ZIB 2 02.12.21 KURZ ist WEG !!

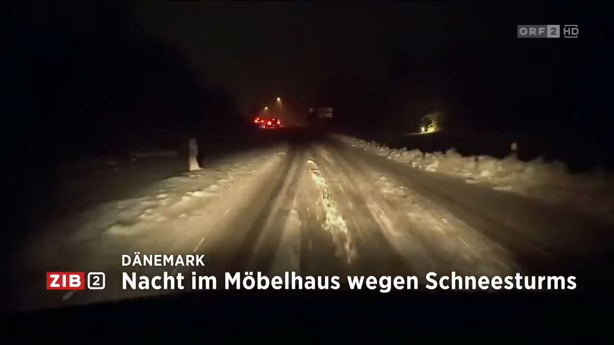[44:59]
Kundschaft und Beschäftigte mussten deswegen in einem großen Möbelhaus übernachten.